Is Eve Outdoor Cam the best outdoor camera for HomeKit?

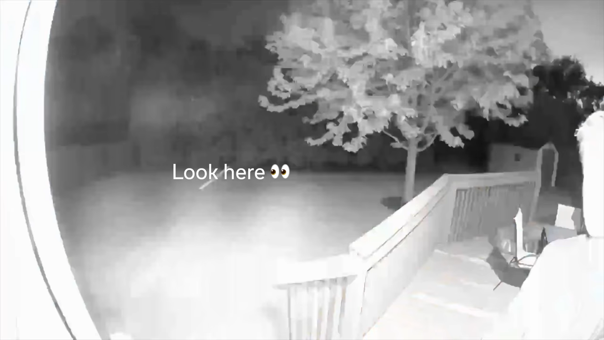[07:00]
i'm saying this with caution because i do think that in some cases
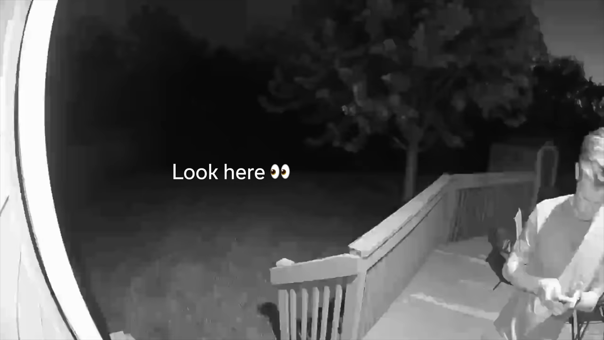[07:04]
a higher black level and more faded image would be better for